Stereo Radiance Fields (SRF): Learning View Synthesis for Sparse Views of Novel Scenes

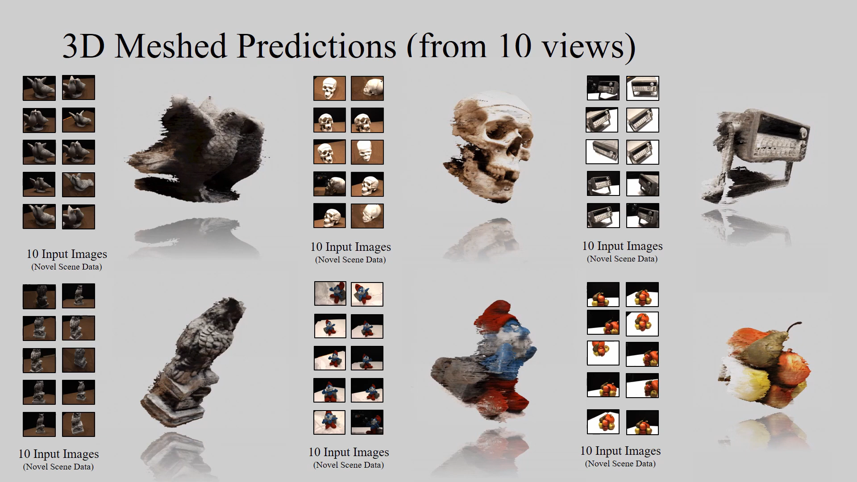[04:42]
Note, our stereo radiance field was trained only on images and no 3D data was given to the network. 3D reconstruction from sparse views of novel scenes was learned in an unsupervised manner, based only on the rendering loss.